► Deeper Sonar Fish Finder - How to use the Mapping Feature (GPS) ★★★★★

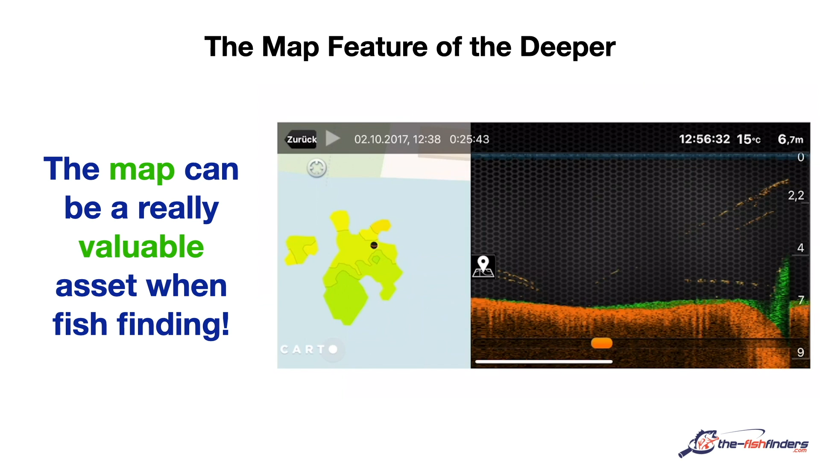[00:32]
On screen: depth 6.7 m, water 15°C
Here we have the fish finder recording. On the left side we can display the map. If you cast the Deeper Pro Plus or Deeper Chirp in onshore GPS mode, it will of course send the depth information of the water and process it. The depth data is stored in the cloud and then assigned to a location by means of a GPS function. As a result, this function gives a very nice impression of the bottom structure of a water body in relation to depth.
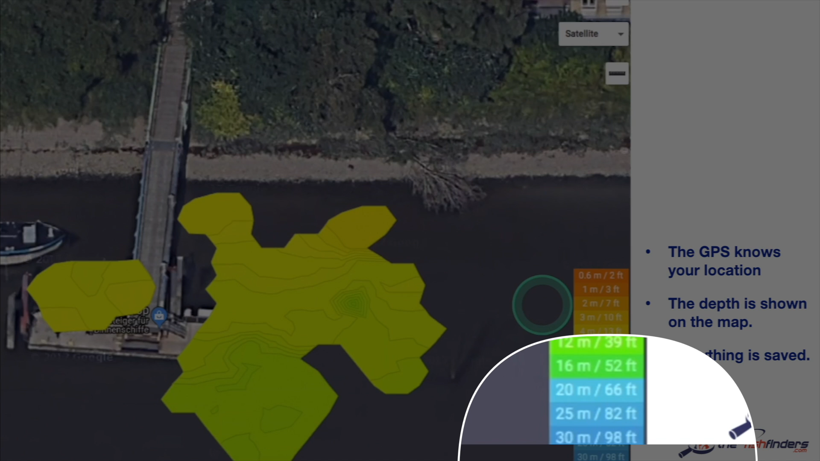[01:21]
The Deeper's GPS or that of your mobile phone knows your location, and your recordings from the spot are displayed on a map of the area.
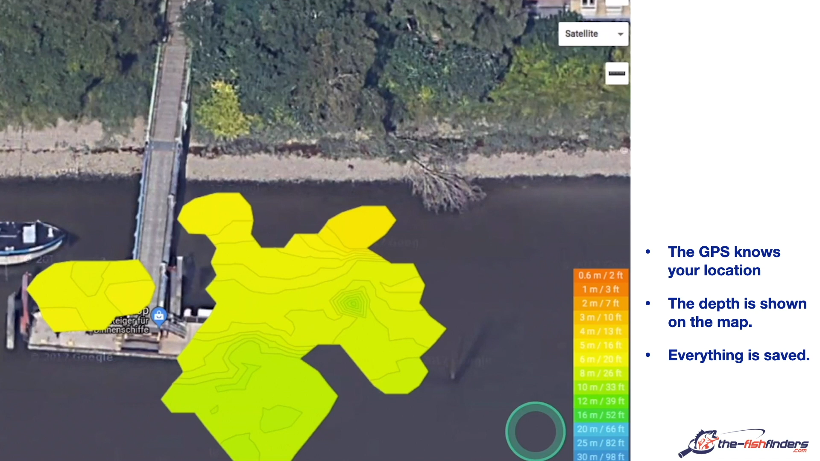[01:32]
Everything is stored online in the cloud so you can access it whenever you want. There is a small difference with the Deeper Pro.
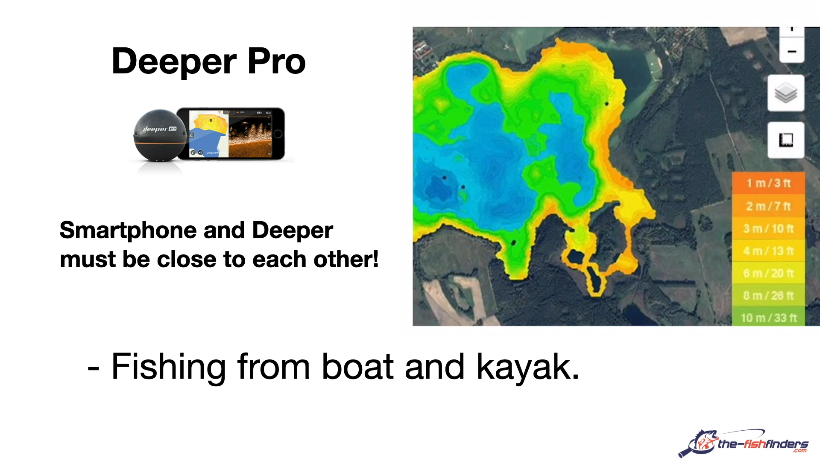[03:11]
The Deeper is also ideal for fishing from a kayak. By setting the boat mode you can also use the Deeper Pro, as the mobile GPS is not as susceptible to interference as in the onshore mode.
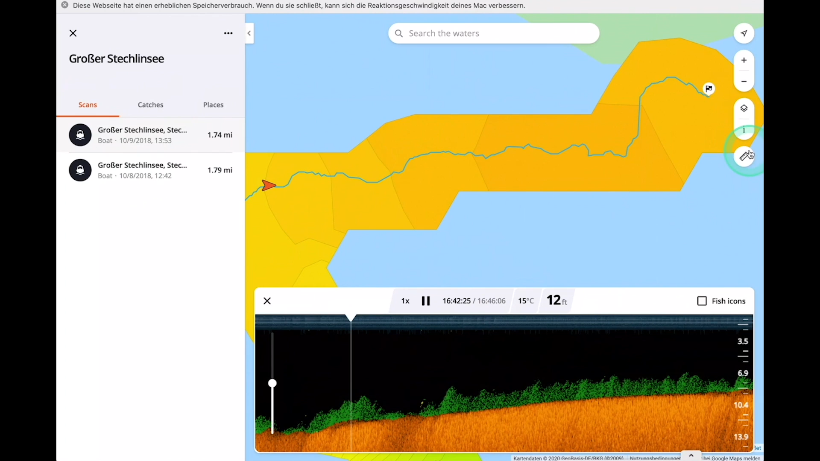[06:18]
On screen: depth 12 ft, water 15°C
At this point we are just before the drop-off, and now we are moving up to shallow water. This is how we can navigate through the spots, and we additionally have a couple of tools here that we can use.
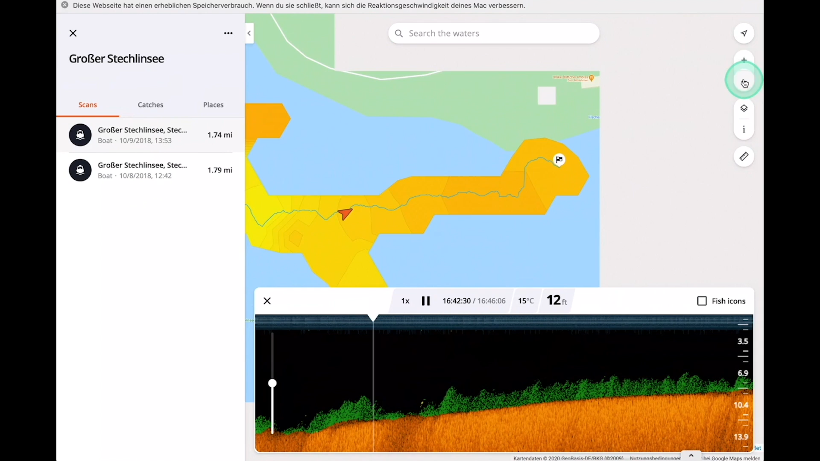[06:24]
On screen: depth 12 ft, water 15°C
You can zoom in and out of the spot and also use the range finder, which is really handy.
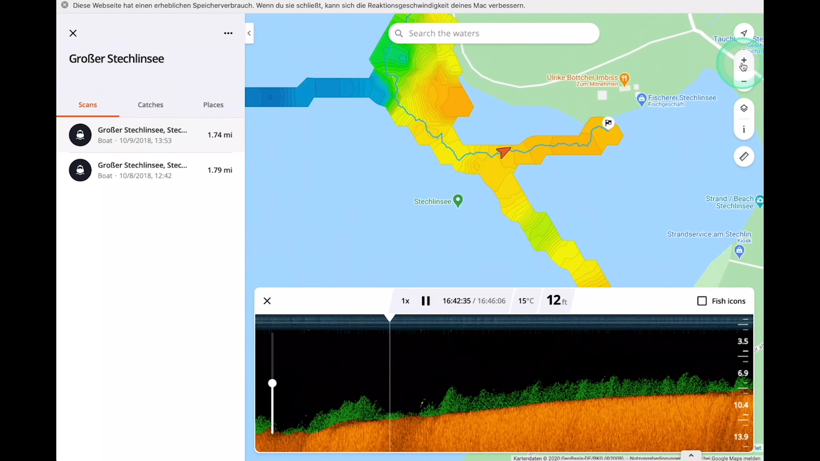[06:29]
On screen: depth 12 ft, water 15°C
Thus, we get a very good overview of the distance between some drop-offs and the shore in order to be able to cast or head for them later.
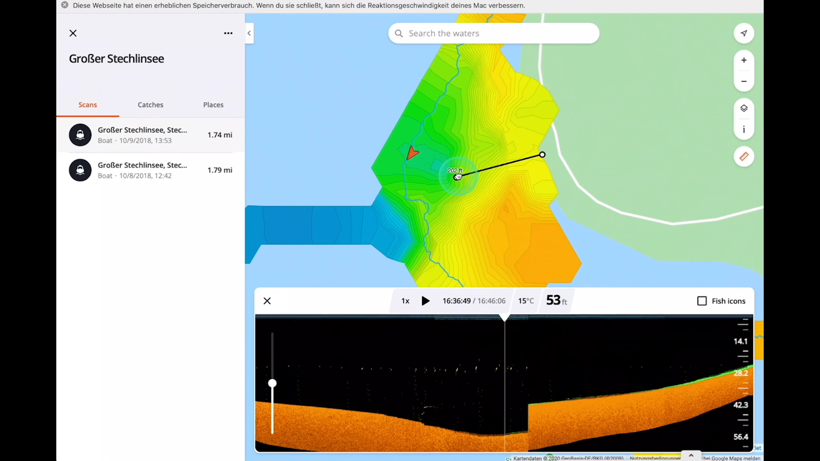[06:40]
On screen: depth 53 ft, water 15°C
Let us have a closer look at this drop-off right here. We were always interested in the steepness of the drop-offs, when the depth contours are close together.